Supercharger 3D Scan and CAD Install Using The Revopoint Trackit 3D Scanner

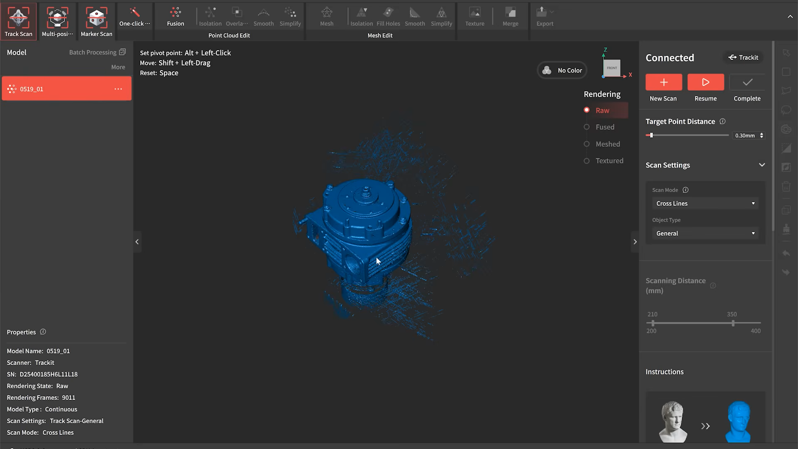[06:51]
That's what we're looking like in the first stage.
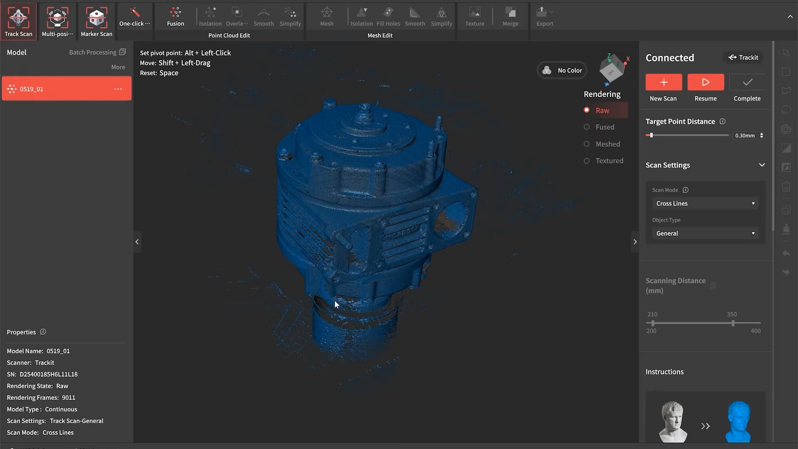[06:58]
So we're just capturing the point clouds at the moment. We haven't yet turned this into a mesh so we've just basically got a huge collection of dots.
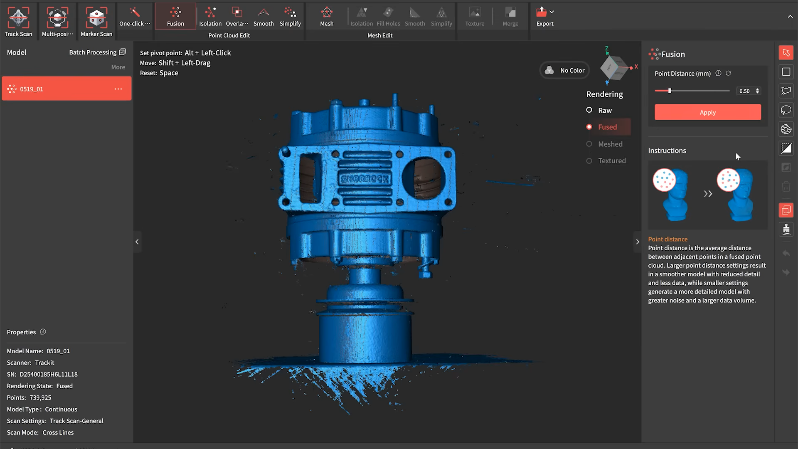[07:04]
As we then move through into the editing stage we've got various different tools that we can use. This is a plane cut here so we can chop away the masking
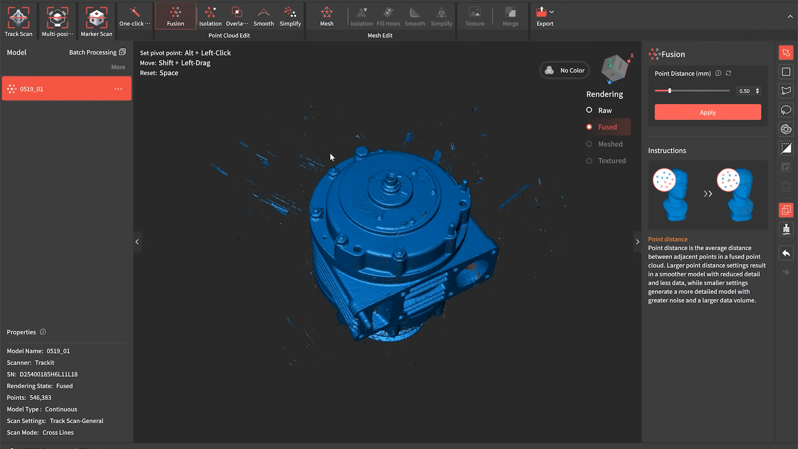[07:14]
tape and the table that I've used just to elevate the part slightly.
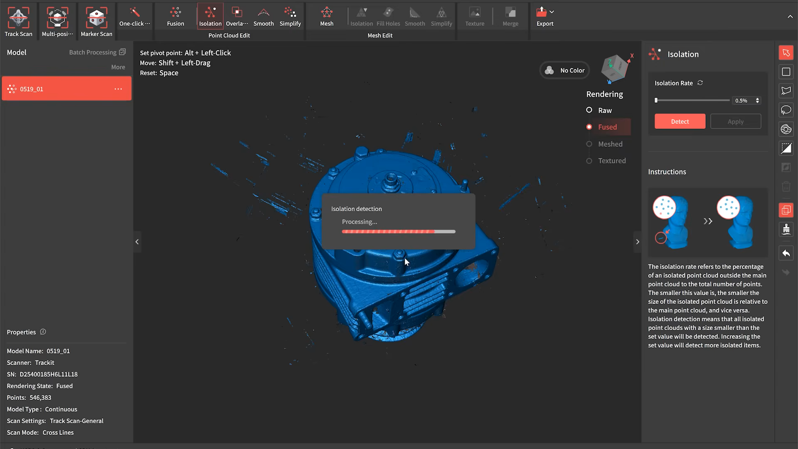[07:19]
We've then got this isolation mode which is really
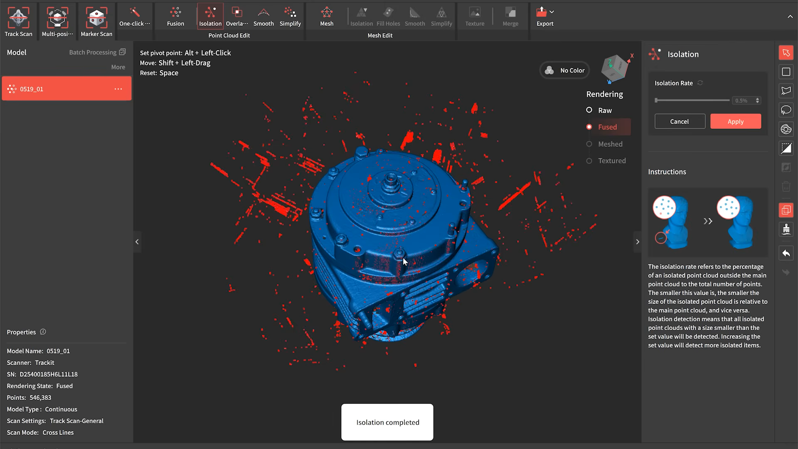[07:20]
great at capturing all the little bits of noise that we get in the scan surrounding the part.
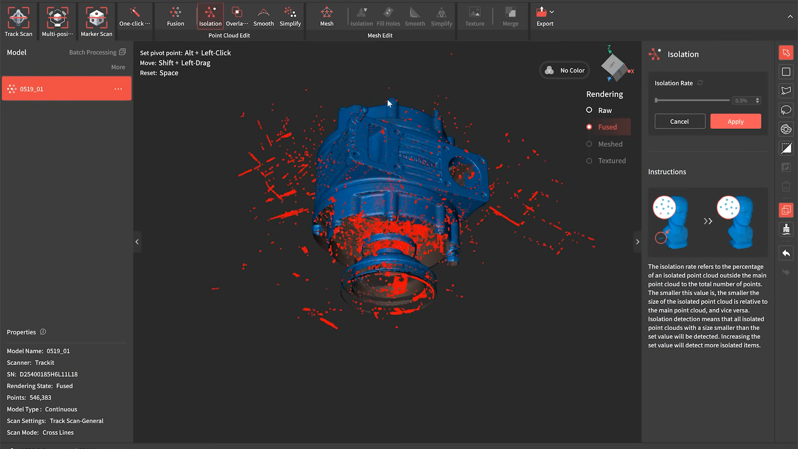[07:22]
And we can select the level of isolation and then delete those really nice and quickly. Great feature of this software that really speeds up the cleanup of
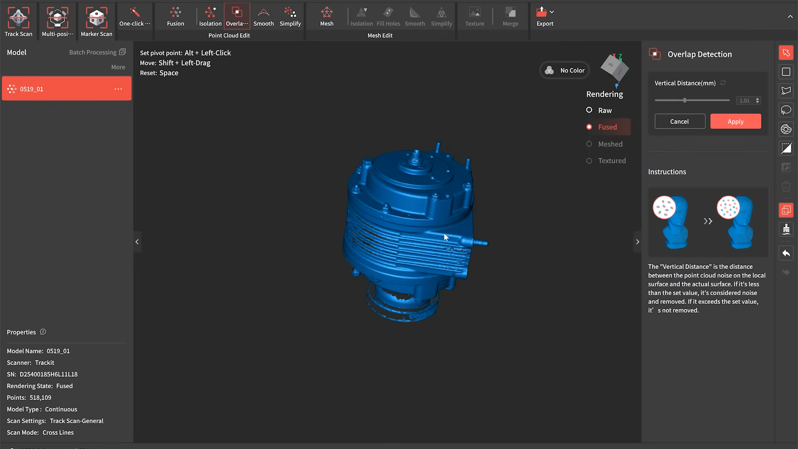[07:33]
the mesh before we move forwards. We've also got overlap detection so we can get rid of any double scanned areas.
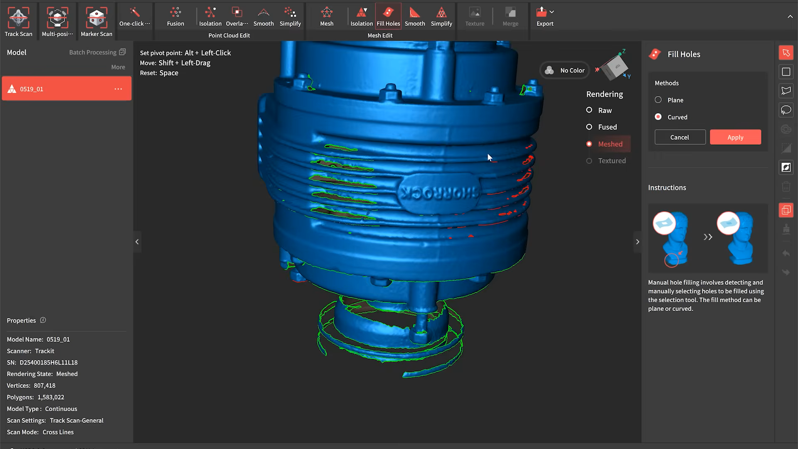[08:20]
So we're going to do all the curved ones first and just fill in these little bits that we missed within the scan around some of the holes and the fins on the supercharger.
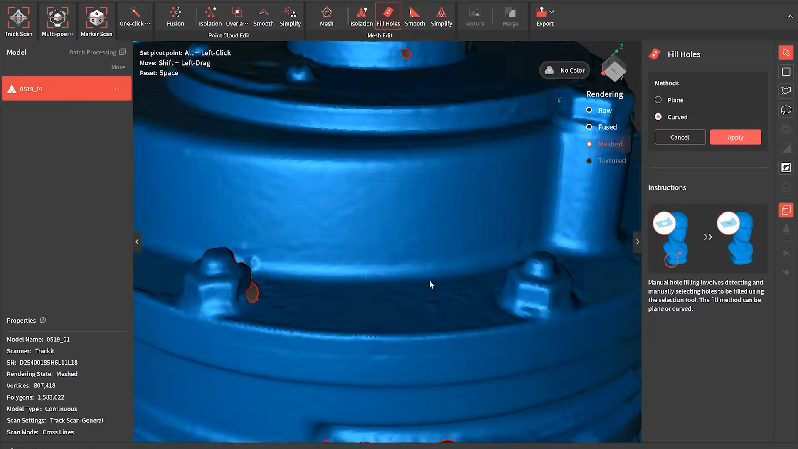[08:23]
And you can see that once those are filled in we get a really nice solid complete
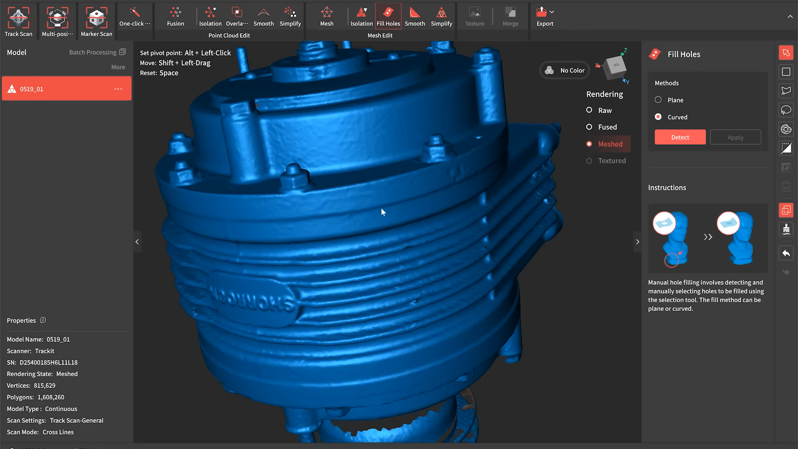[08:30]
mesh and that's just corrected all those little bits that we've missed in there.
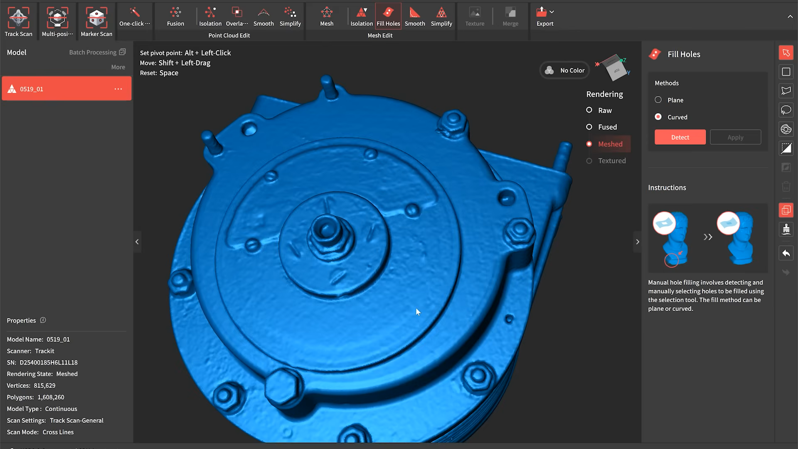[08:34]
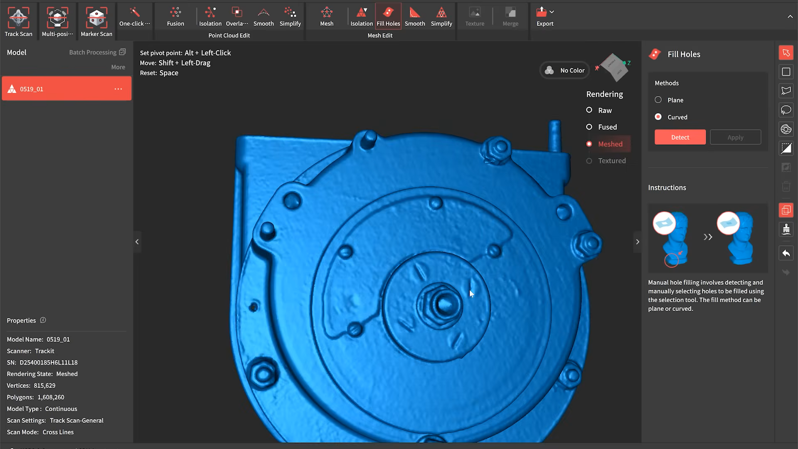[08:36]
So it's looking really nice now.
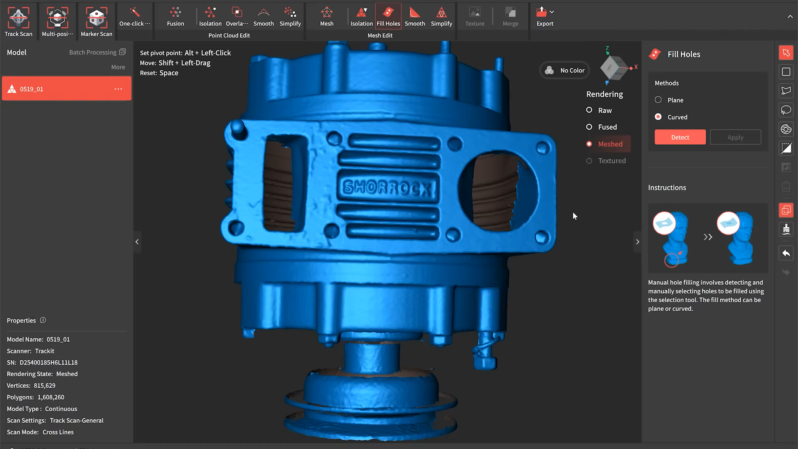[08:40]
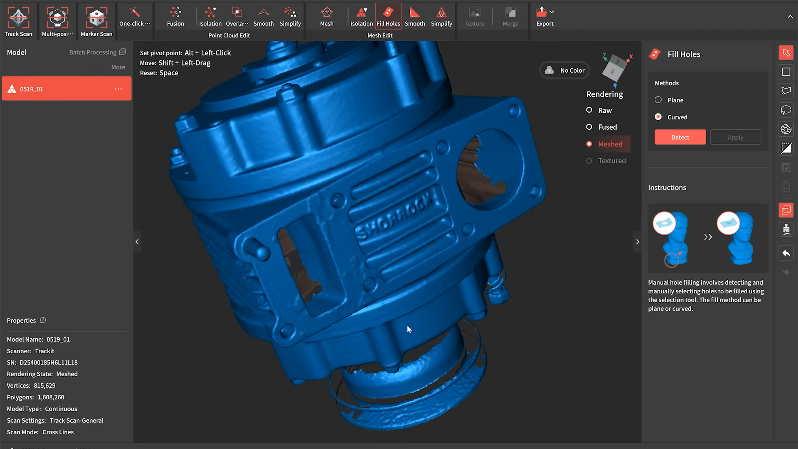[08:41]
You can do a good scan around the part and see that everything's looking correct. And at this stage we can drop back and continue scanning if we need to.
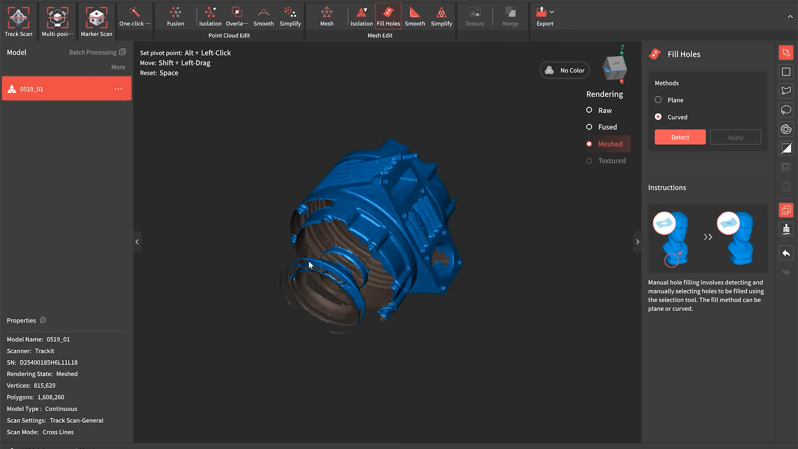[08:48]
Now you'll notice there's some fairly large gaps on the bottom edge of this component which we couldn't reach due to the angle that it was sat.
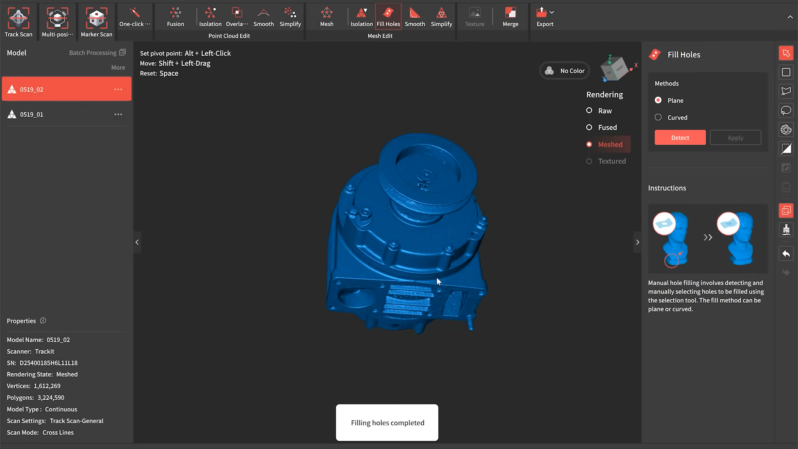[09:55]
So there's a look at the second side of the scan after we've undergone the same kind of clean up and hole filling process certainly for the majority of parts that we're going to use.
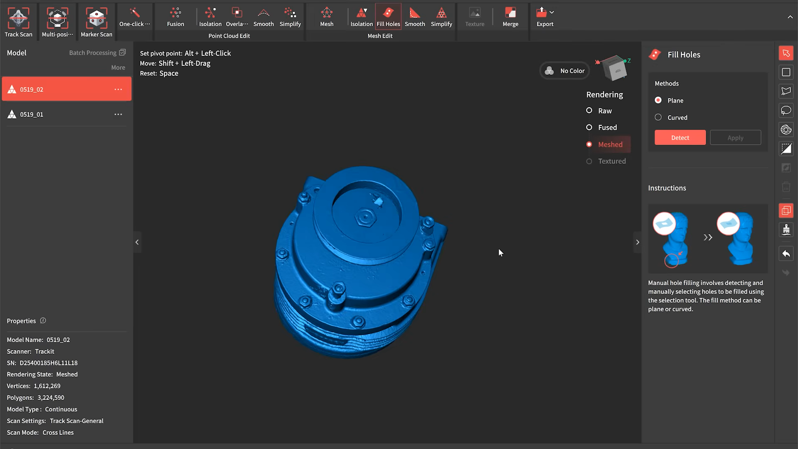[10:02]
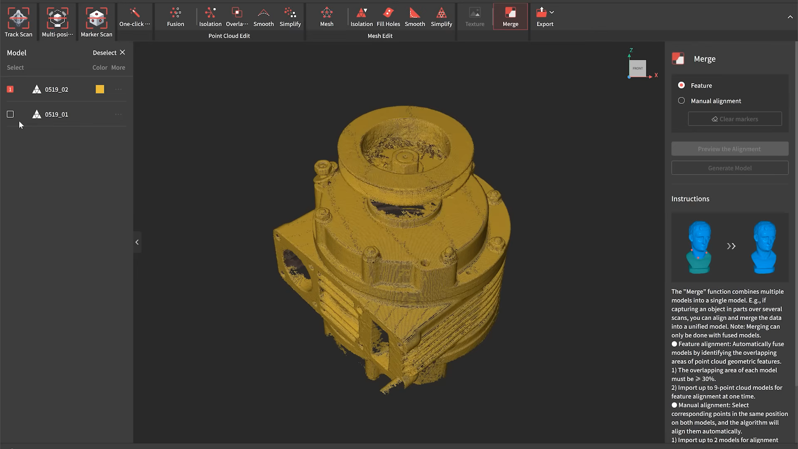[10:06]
Then we can use this merge function so we select the two separate scans and you can see that one here is yellow and one is
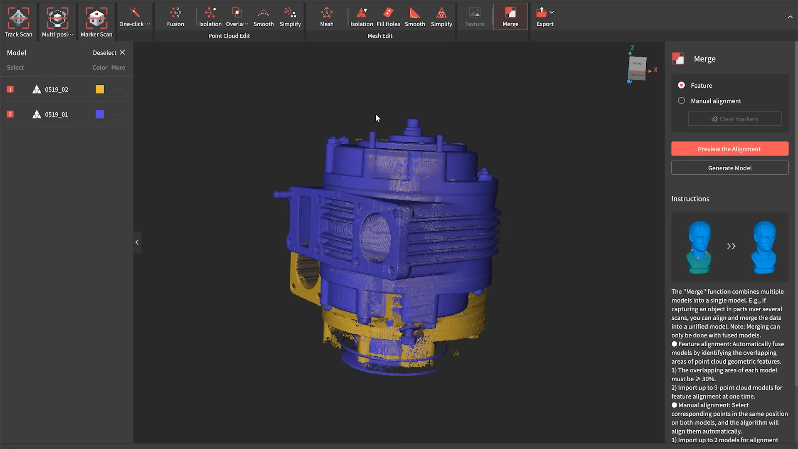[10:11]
purple and the software is going to automatically look for common features between the two of those and create an alignment between the two.
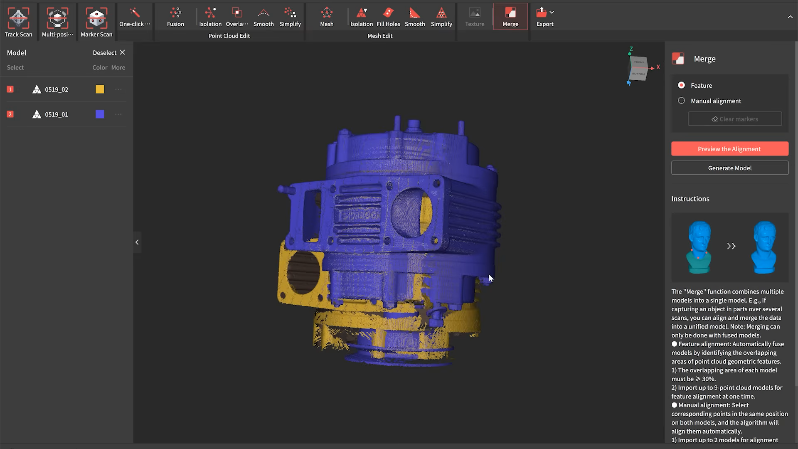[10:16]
Just click that button at the top there and it automatically puts the two together.
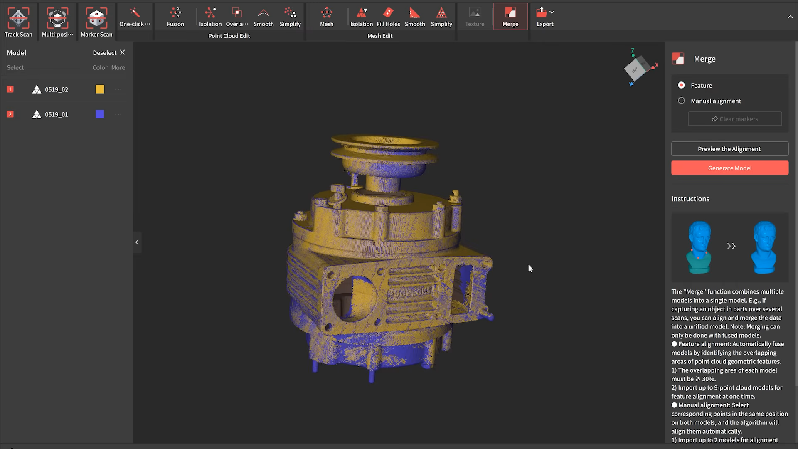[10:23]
We can then blend these into one single mesh together
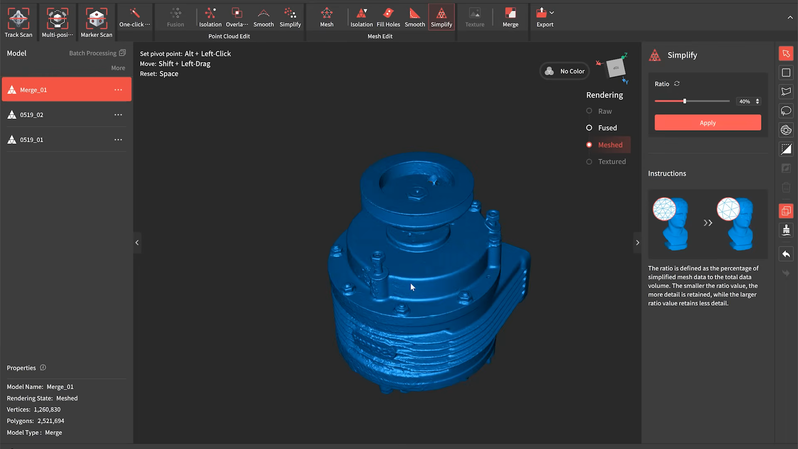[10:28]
and undertake
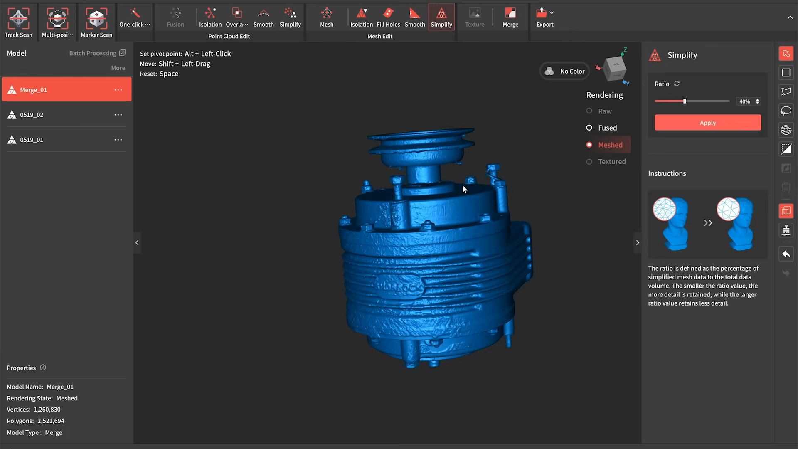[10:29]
all of the same kind of hole filling and clean up functions that we've got for the individual scans. And this is what the part looks like once we've done that. So you can see we've got a complete scan now of all the faces of the supercharger and
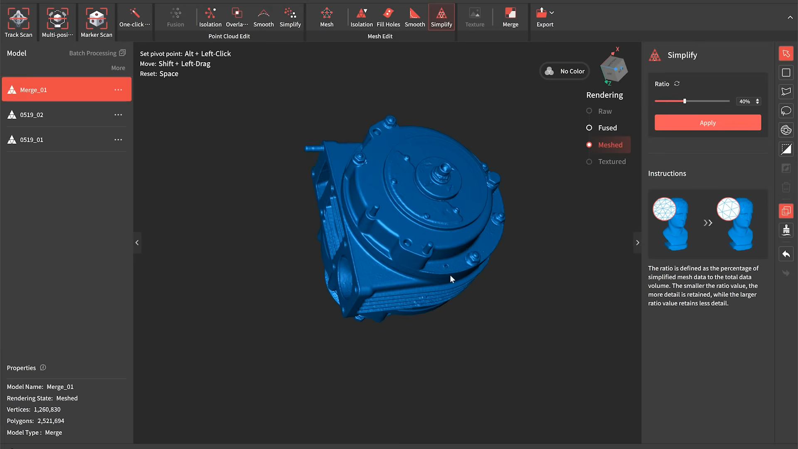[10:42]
we've got our complete 3D mesh model. So this can now be exported and used in external software.
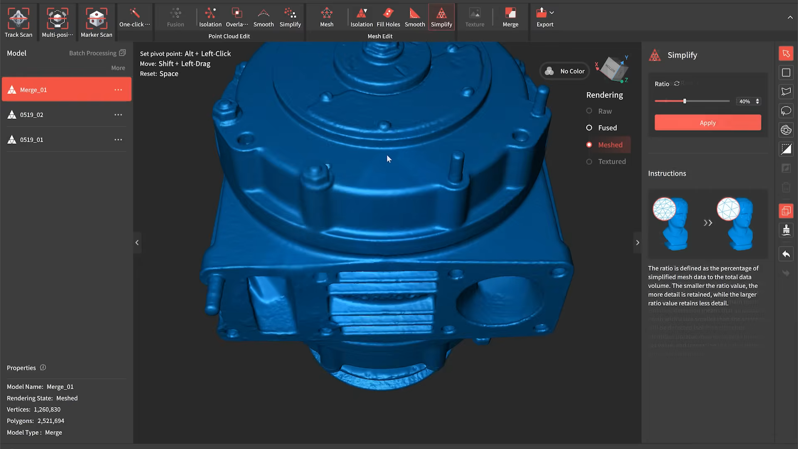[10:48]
Using the exact same process I've also scanned the inlet manifold that I'm going to use for this engine and here's a quick look at how that mesh comes out straight off the scanner post clean up using all the same tools that we've just done on the supercharger.
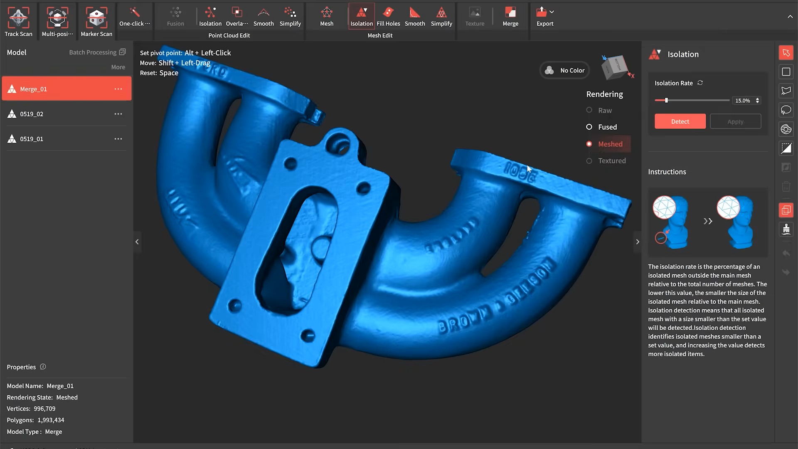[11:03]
So what can we actually do with these files? Well let's chuck them into a CAD package alongside the engine and we'll see what we can